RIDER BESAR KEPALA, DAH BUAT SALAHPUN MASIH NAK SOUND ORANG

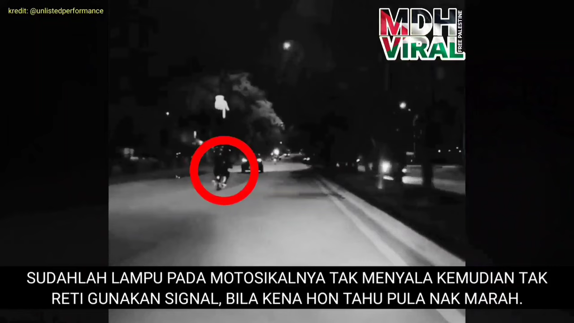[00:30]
Itulah yang berlaku di dalam video ini, apabila seorang rider mempertikaikan tindakan pemilik dashcam membunyikan horn.